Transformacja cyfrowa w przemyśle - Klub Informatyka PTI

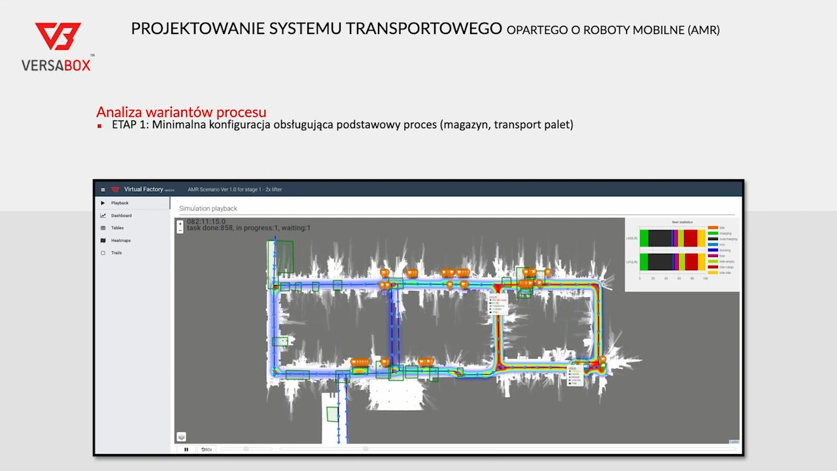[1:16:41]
Są też punkty odbioru i poboru. I, powiedzmy, dla niewielkich flotów, tak na przykład w tym przypadku dwa roboty i taki dość prosty proces,
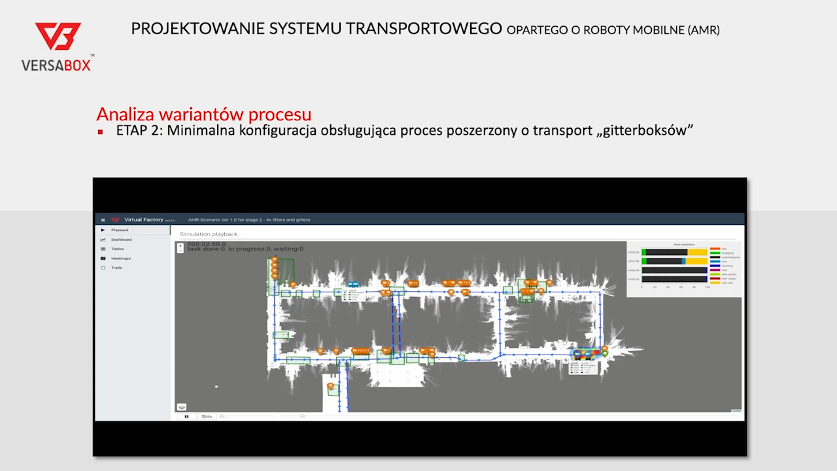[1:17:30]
systemu nadzadzą się do obsługi jakby dodatkowych ładunków i czy, no, w tym przypadku na przykład mamy taką sytuację, która pokazuje nam,
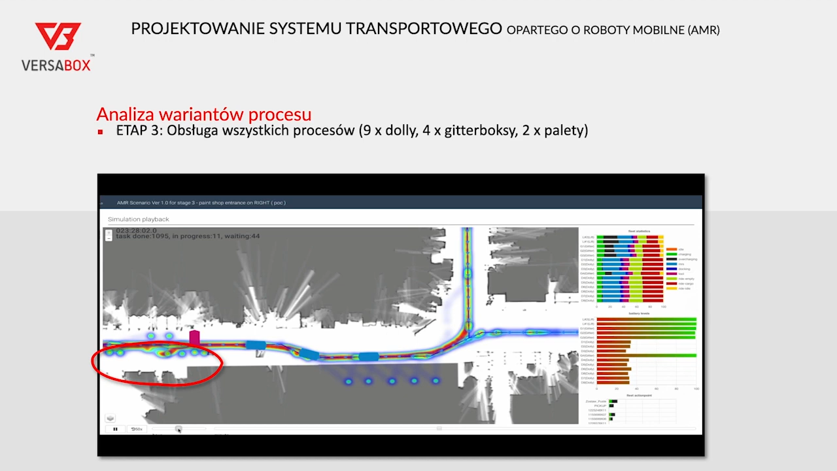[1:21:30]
Zobaczcie, tu się pojawia raz na jakiś czas i tak naprawdę coraz częściej kolejka robotów niebieskich. Co to znaczy, że on jest niemiecki? To znaczy, że on czeka na decyzję systemu multirobot system, takiego systemu zawiadowcy, który steruje tym, żeby tylko jeden robot wjechał do tego magazynu, który myśmy tam dodali.
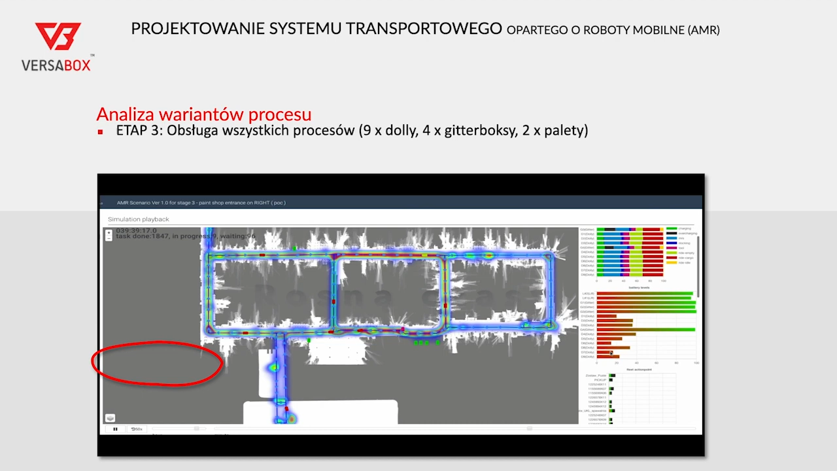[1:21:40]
To jest taki magazyn dla gitterboksu. No i teraz się zaczyna jazda, zaczyna nam rosnąć kolejka zadań.